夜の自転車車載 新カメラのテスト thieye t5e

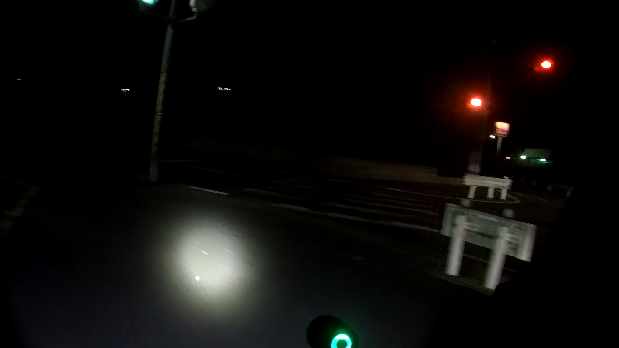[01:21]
夜のテストができそうな感じでよかったよ果たしてどれぐらいね夜を綺麗に映してくれるんだろうね
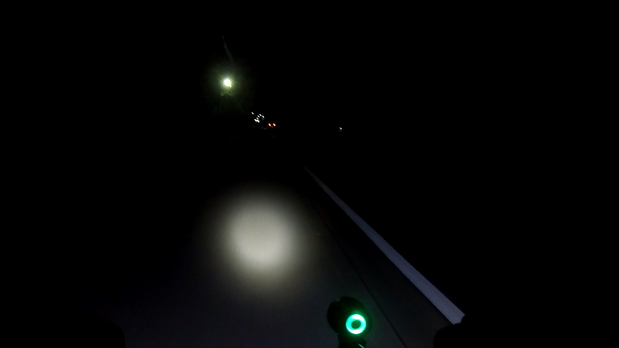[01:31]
なんかね一応下調べをしたんだよいろんな中華アクションカムがあるんだけどもこのGIT5Eはさなんか他のアクションカムに比べて夜の画質がすごい綺麗だったんだよね果たしてでも本当にそうなのか綺麗と言ってもそれなりのさ街を走ってる感じが綺麗だったのよこれぐらいのどいなかを走ったら果たしてちゃんと映るのだろうか